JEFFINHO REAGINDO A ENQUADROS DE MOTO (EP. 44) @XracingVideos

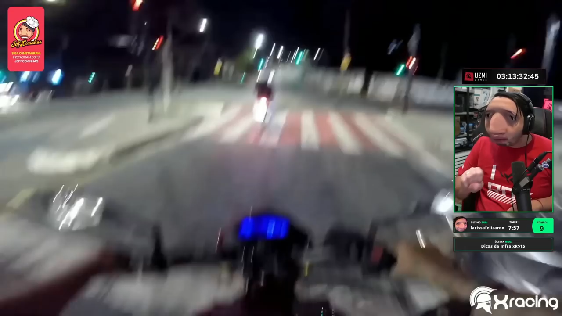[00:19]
Ó, a moto ali é fumante, hein? Bololô.
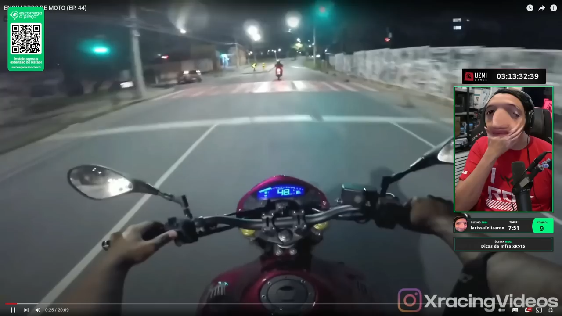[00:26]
Tá louco, mano. Tá doideira demais. Não. O motoca estava passeando com a sua Hornet, que foi pintada em uma cor personalizada.
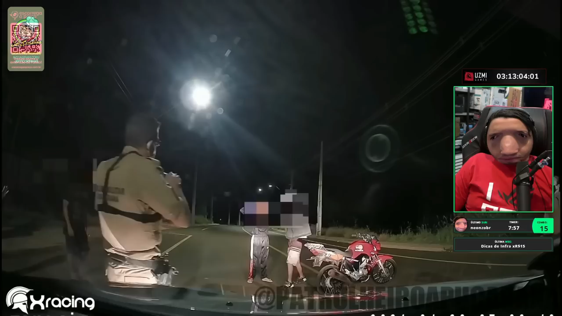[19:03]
aqui só pra olhar. Acompanhamento. De costas, Pia, vai.
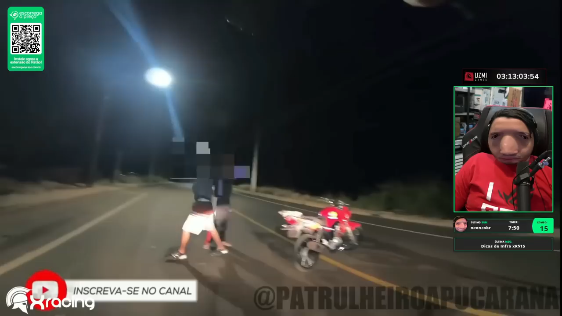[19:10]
É só ficar de boa. Para de andar. Para de andar de costa. Tá, só.
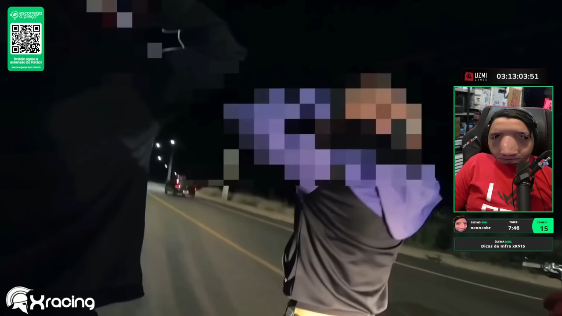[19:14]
Vem aqui. Nada. Calma aí, mano.
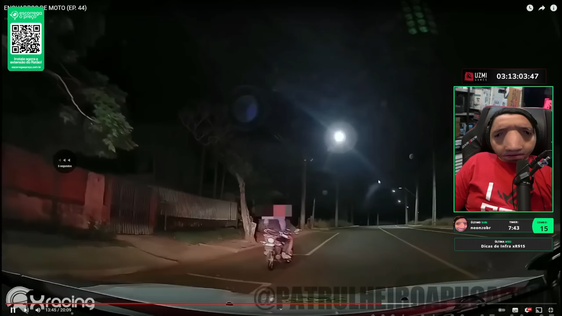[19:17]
Sessão 1 e acompanhamento. Do nada os moleques ali, beleza. Segura. Fecha a moto. Mão na cabeça. Dá licença aí. Vai, dá licença. O moleque ali do nada foi se meter com. Carente, né? Mão na cabeça de costas. Fica pra lá. Não, eu só vou ficar aqui só pra olhar. Acompanhamento. De costas, Pia, vai. É só ficar de boa. Para de andar. Para de andar de costa.
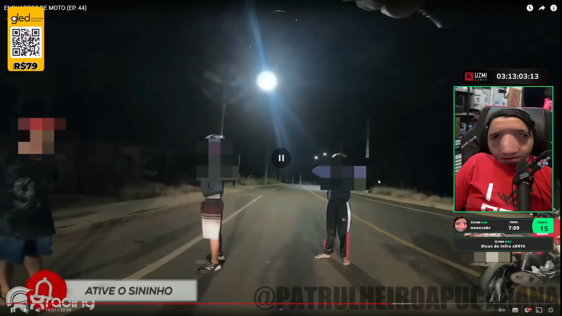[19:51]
Do nada o moleque ali tá tô tomando duro também, tô tomando duro. Ah, só. Vem aqui. Nada, calma. Ele tava empinando, senhor, tá tranquilo. Ah, não. Tem quantos anos? 18. 18?